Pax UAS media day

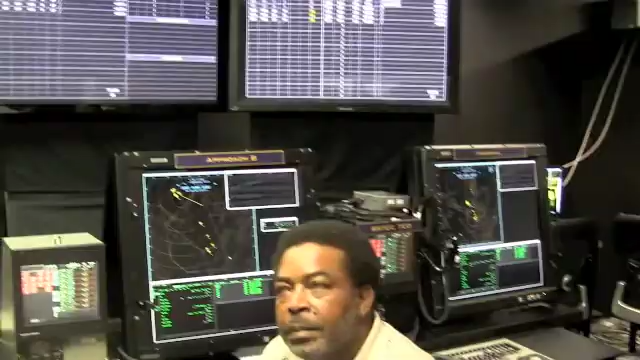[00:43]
So as they come up into the carrier airspace they'll first
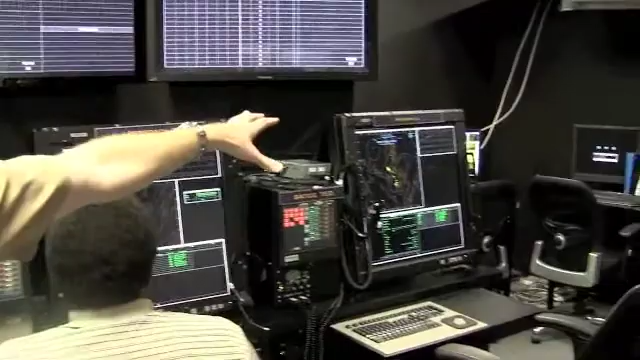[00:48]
talk to the Marshall Controller who's going to get them all lined up and ready to go. How far from the ship is that?
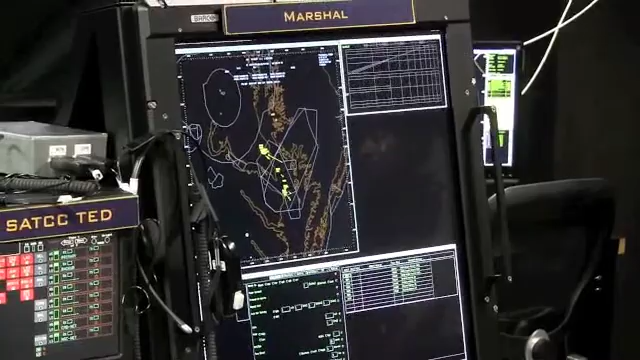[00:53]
So that's anywhere out to the limits of radio range.
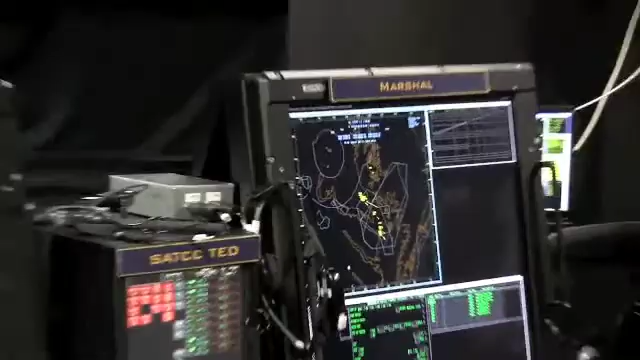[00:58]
Okay. So then what normally would happen is we use radar
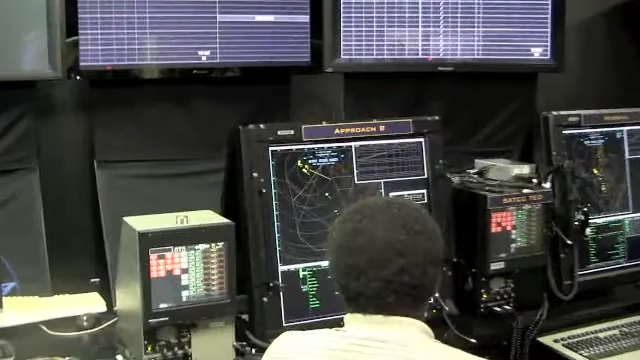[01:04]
based approaches so there's an approach A and approach B to allow frequency separation. We of course because of the digital data link are not limited by that frequency separation but we do
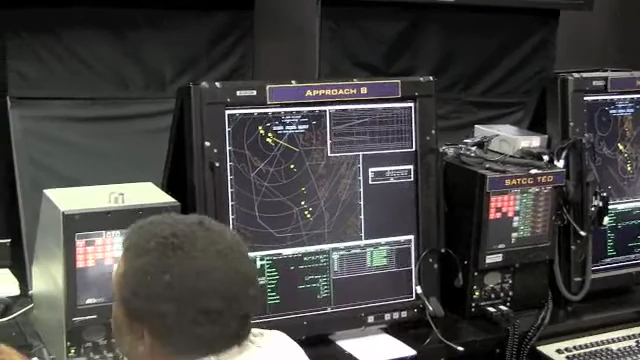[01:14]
duplicate our functionality on both but it'd be handled over to approach to bring them in on the final approach and sequence them in and monitor them on approach.